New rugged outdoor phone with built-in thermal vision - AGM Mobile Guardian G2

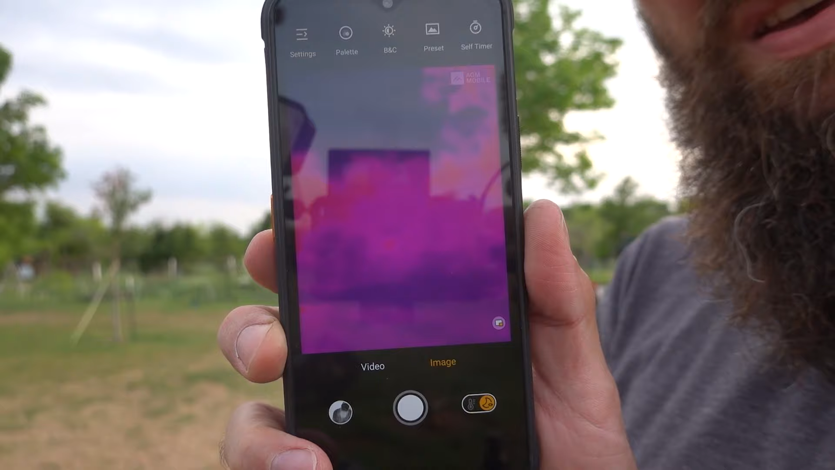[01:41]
You tap on the screen for a focus.
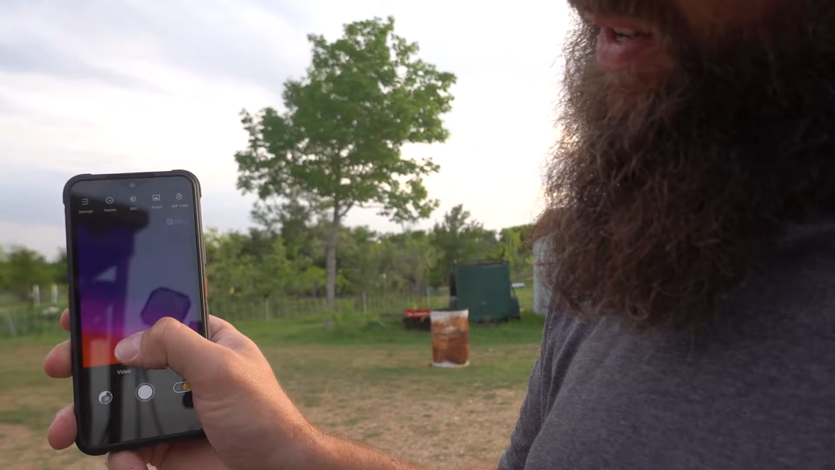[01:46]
Let's say you want to focus back here.
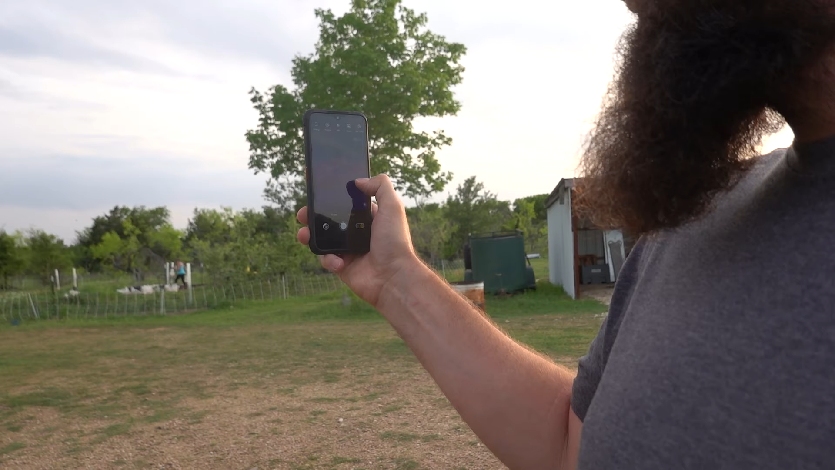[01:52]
There we go.
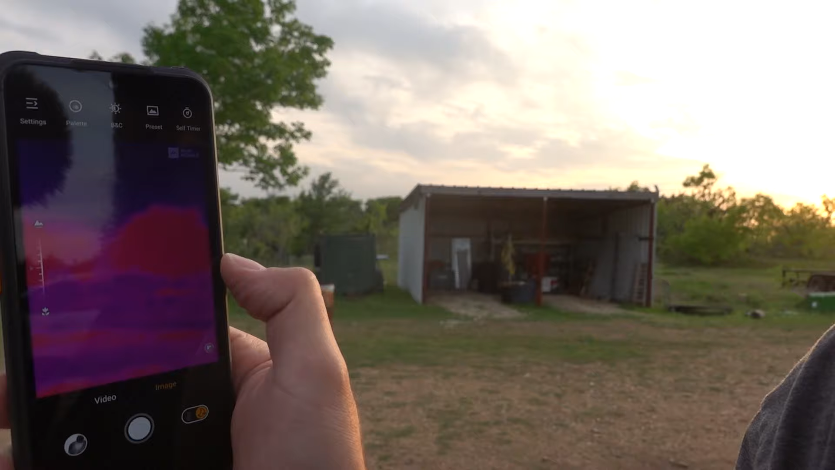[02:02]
Well, I just record directly via phone. So that's the thing.